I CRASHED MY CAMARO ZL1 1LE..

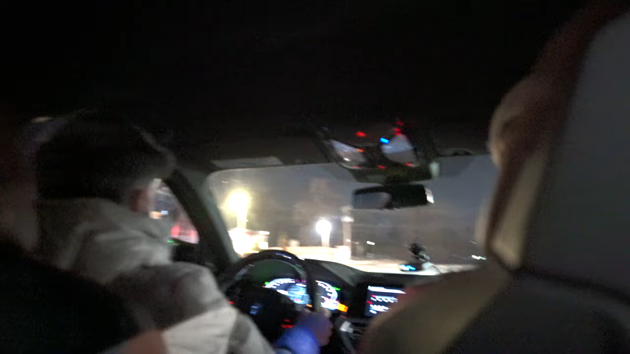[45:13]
Insane of a launch. First gear feels even crazier, but it just bends in first gear.